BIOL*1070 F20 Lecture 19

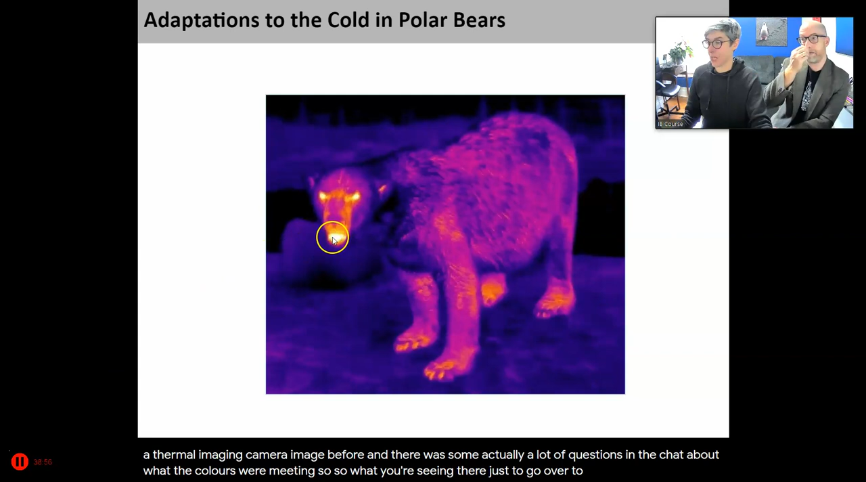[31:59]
in the chat about what the colors were meaning. So, so what you're seeing there, just to go over it again, is that most of that, that bright yellow orange, that's where the heat's escaping, where it's cool and closer to the ground color. What you're basically seeing is that, that part of the bear on the outside of the fur, it can go down to that temperature because of the adaptations that we'll talk about. And it turns out that if you're flying in a helicopter over the Arctic, doing thermal imaging, trying to find polar bears, you won't find them. They don't show up. They look like ice. So go off and write, uh, the predator sequel, where polar bears take on predator and can effectively hide by doing this.